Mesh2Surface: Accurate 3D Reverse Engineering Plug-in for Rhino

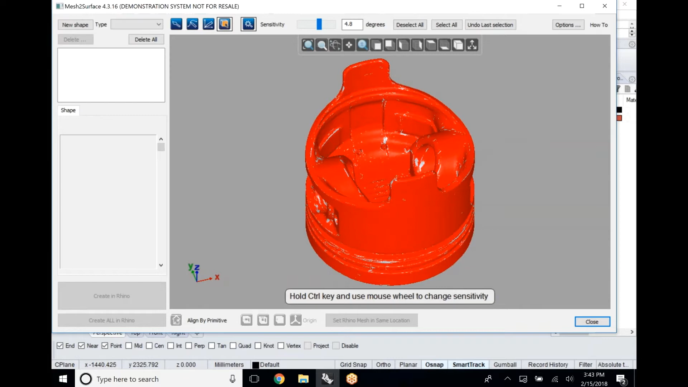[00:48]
This is a used piston. It does have some wear to it and we'll actually see that in a few different parts of this video.
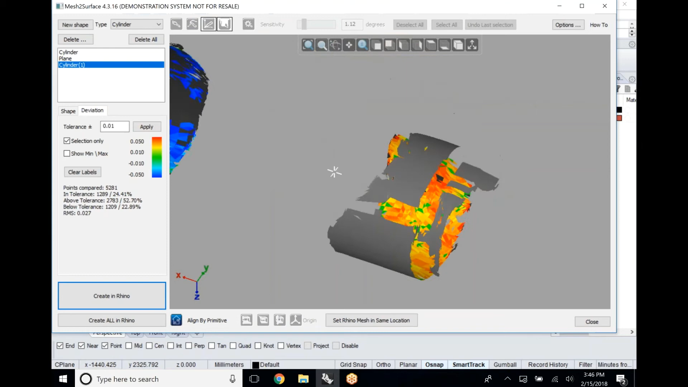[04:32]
low and green signifies right in the middle so right now we have our tolerance set to plus or minus 10 microns and we can kind of see how those values fall in and out what we'll
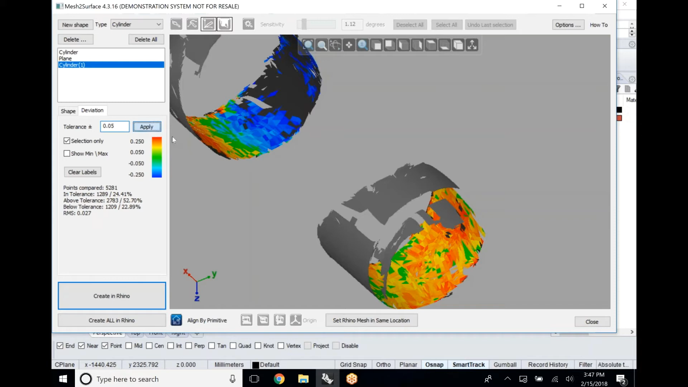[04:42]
notice is the top shape or
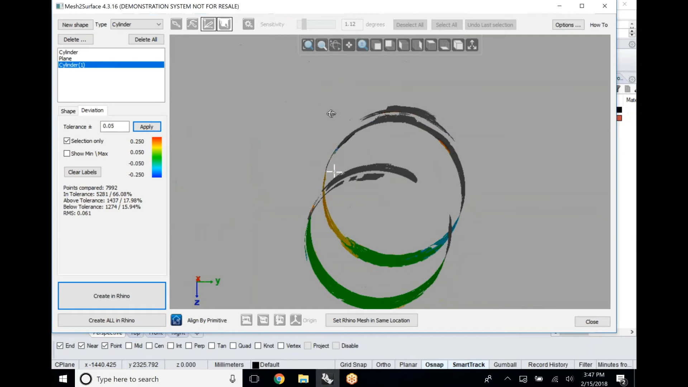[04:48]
the top and bottom of these cylinders are fairly accurate but then the side walls
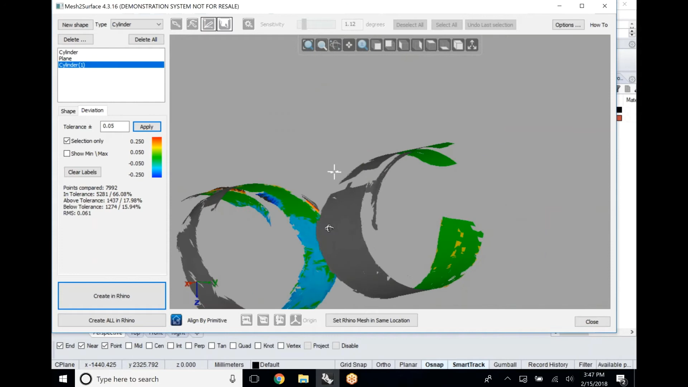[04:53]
have some high and low values so it's a little hard to pick up here but you can see where
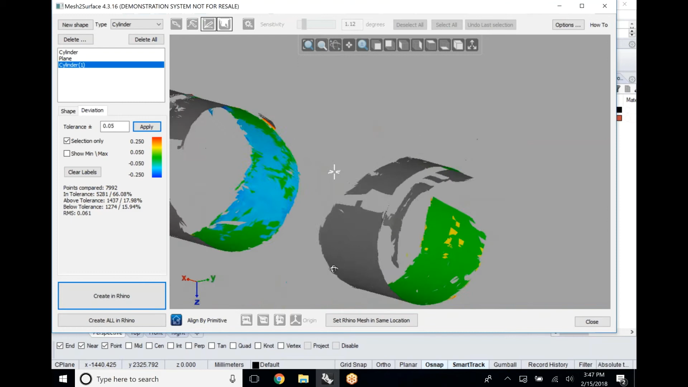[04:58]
there's some deviation and some ovality to these cylinders as opposed to them
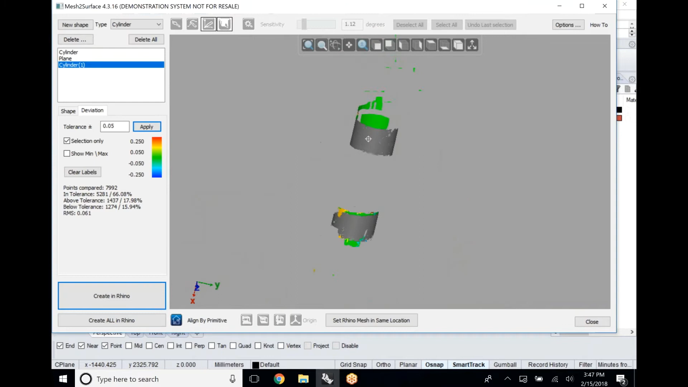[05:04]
being perfectly symmetrical so once we have
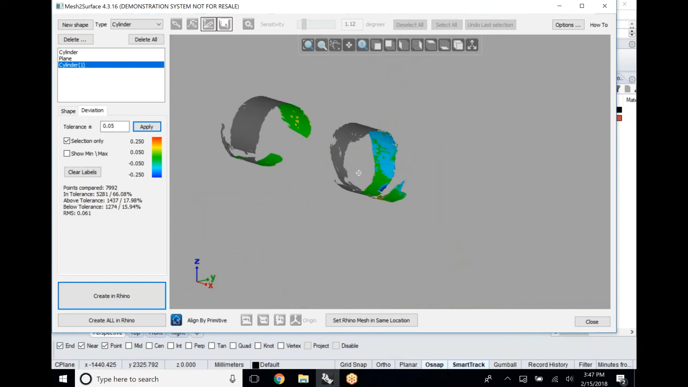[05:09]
accurately defined these basic prismatic shapes we've locked down this piston into a coordinate system that we can use and understand
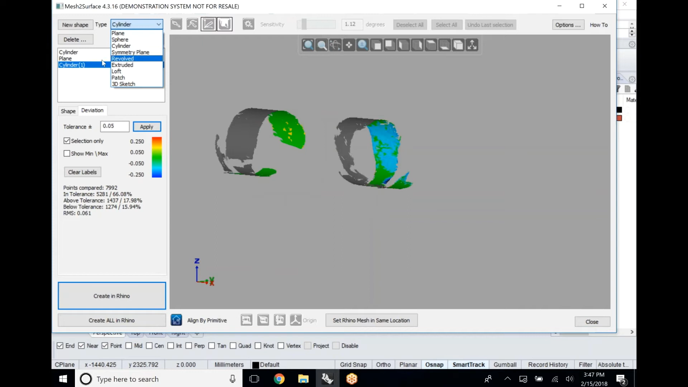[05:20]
now we can start working with this part so the first thing that we would want to do is create some sort of a revolved shape right a basic shape to work off of so for that we're going to again use our magic wand